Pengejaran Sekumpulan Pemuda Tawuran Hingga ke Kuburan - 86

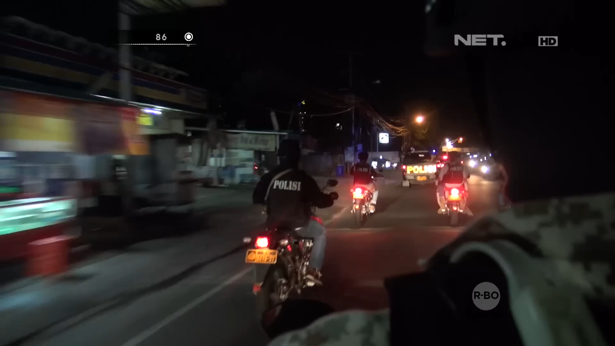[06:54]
Di sisi kiri jalan, saya melihat sekumpulan kelompok biker yang sudah biasa apabila malam minggu mereka berkumpul.